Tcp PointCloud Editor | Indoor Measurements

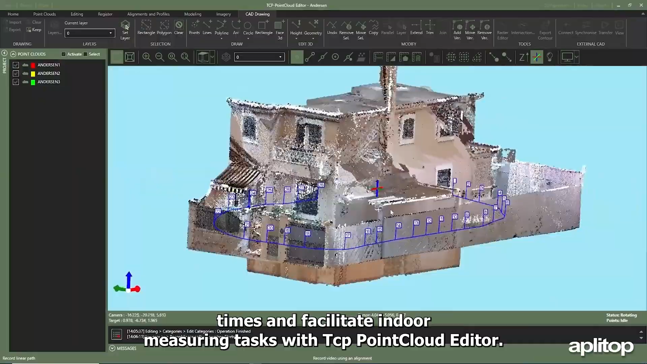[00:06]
reduce labor times and facilitate indoor measuring tasks with point cloud editor another way to measure without
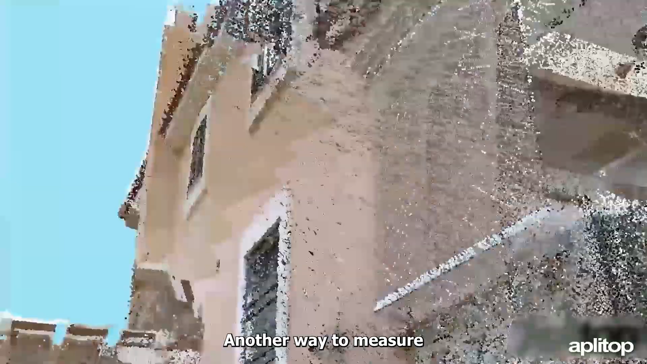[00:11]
the need to use a flexometer tape measures etc
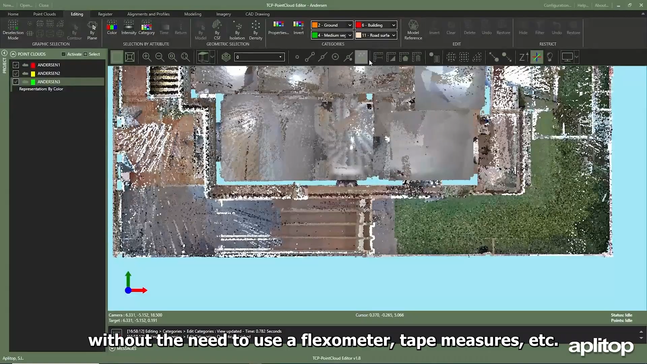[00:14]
once you have obtained the point cloud of the work area with point cloud
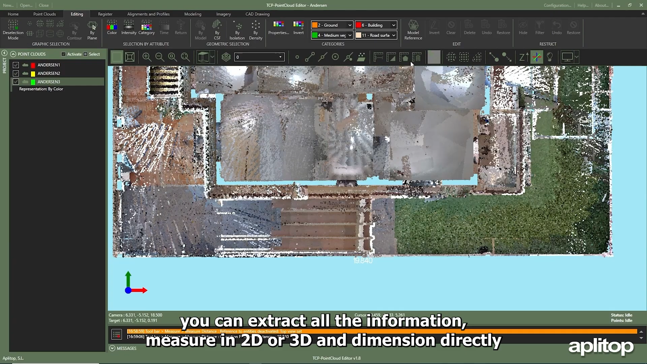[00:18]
editor you can extract all the information measure in 2d or 3d and dimension directly another
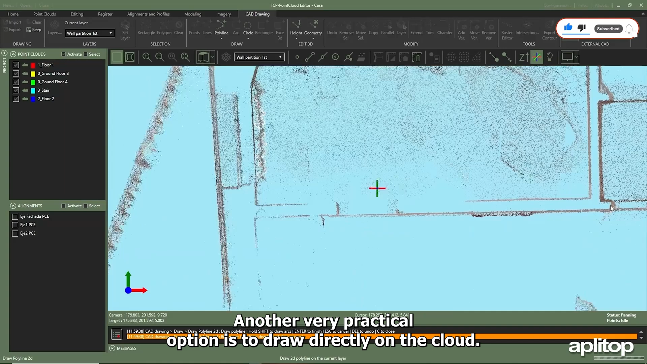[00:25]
very practical option is to draw directly on the cloud for this purpose point cloud editor has basic
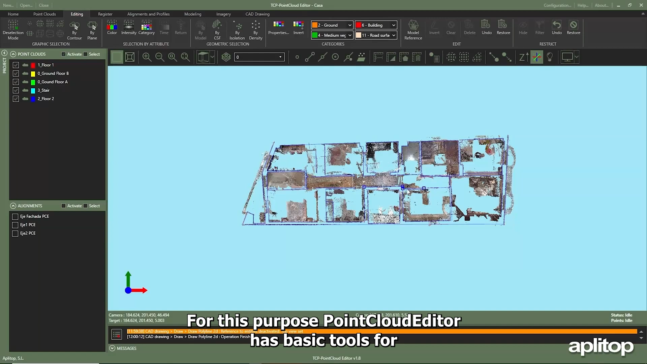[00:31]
tools for creating and editing polylines the advantage of synchronizing with CAD makes it easy to exchange
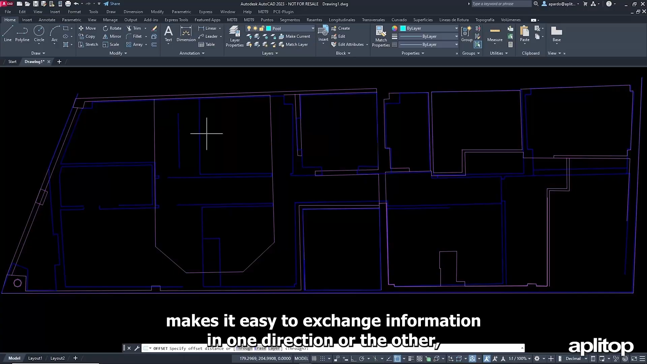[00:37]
information in one direction or the other and to check changes in real time both in point cloud editor and in CAD
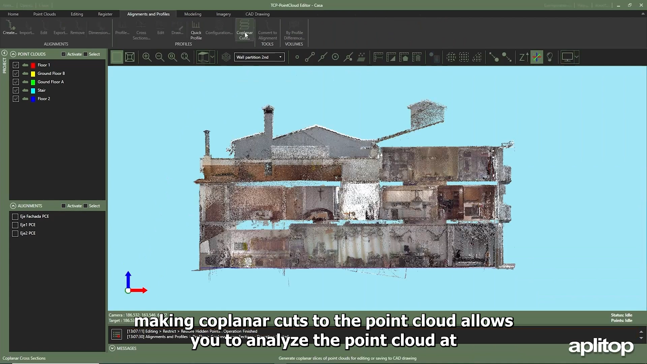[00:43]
making coplanar cuts to the point cloud allows you to analyze the point cloud at different heights simultaneously
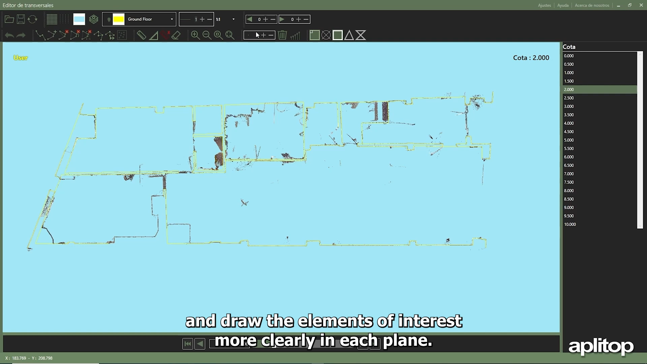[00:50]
and draw the elements of interest more clearly in each plane the result can be exported to the viewer directly to
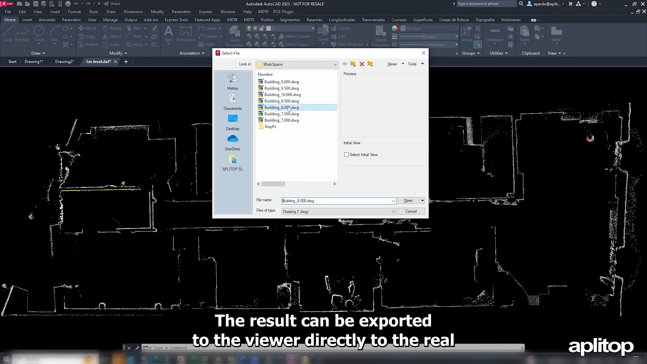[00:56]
the real dimension or to CAD in one or several files it
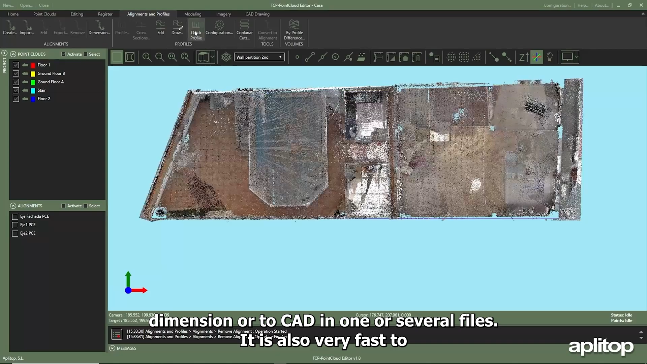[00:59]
is also very fast to analyze in elevation
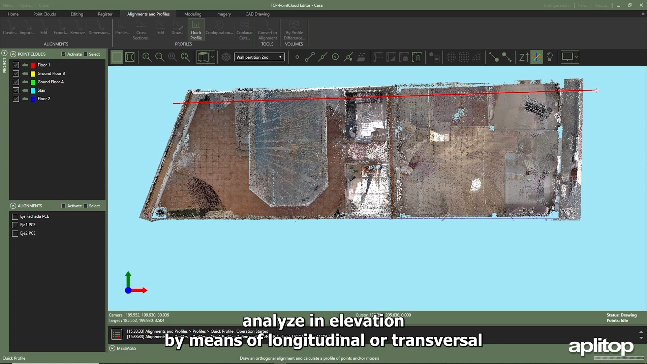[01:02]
by means of longitudinal or transversal cuts on these it is possible to indicate different regression widths and draw on
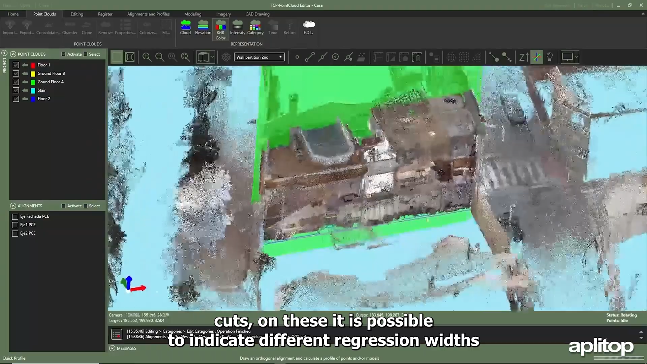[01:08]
them to generate 3d polylines the
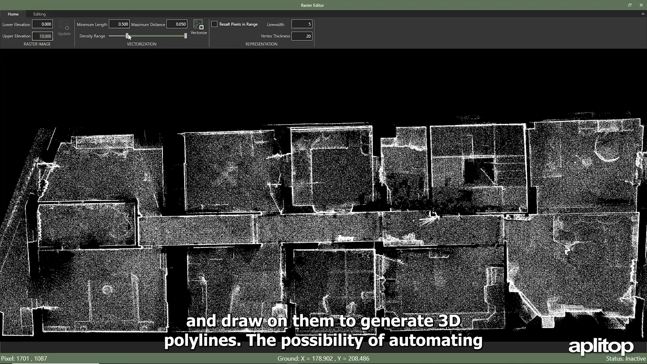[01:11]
possibility of automating the delineation process can be carried
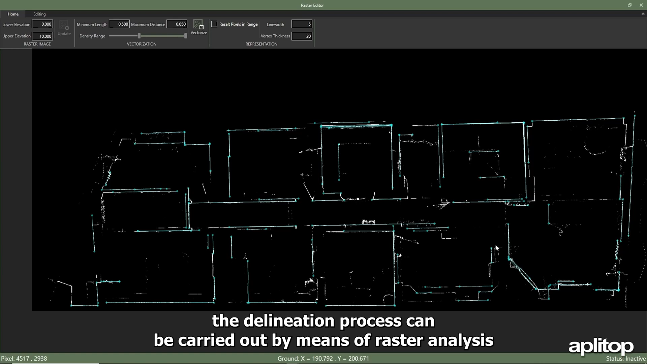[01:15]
out by means of raster analysis based on point density and automatic vectorization by regression analysis
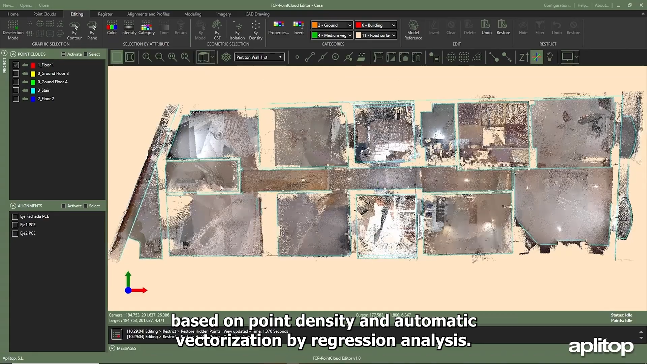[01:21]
in short point cloud editor is a point cloud management tool ideal for engineers architects
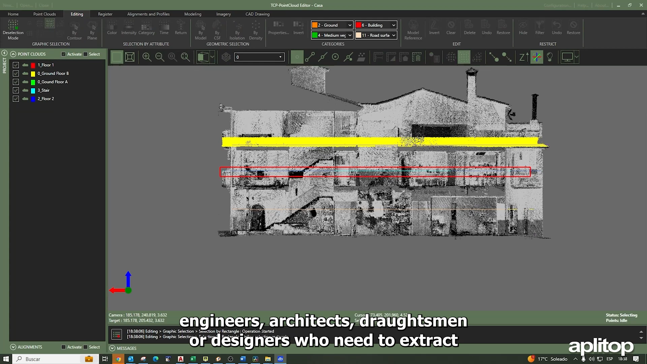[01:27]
draftsmen or designers who need to extract information for their construction projects or for construction activities and